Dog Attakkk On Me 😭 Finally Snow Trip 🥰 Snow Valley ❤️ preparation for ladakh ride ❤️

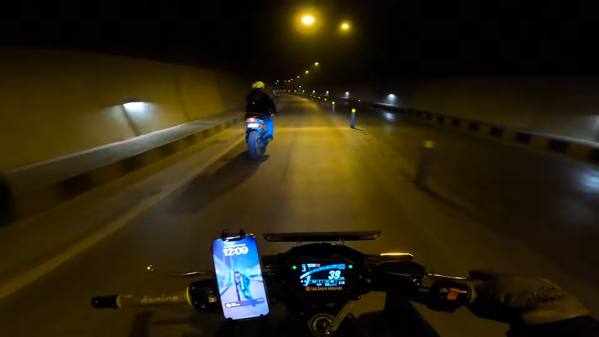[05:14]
सो अभी फिलहाल गाइस हम यहाँ पे ना छनानी टनल के पास पहुंचे हुए हैं। अभी गाइस रुके थे यहाँ पे क्योंकि तुम्हें पता बदरवा में गाइस बारिश पड़ती रहती है 24 घंटे,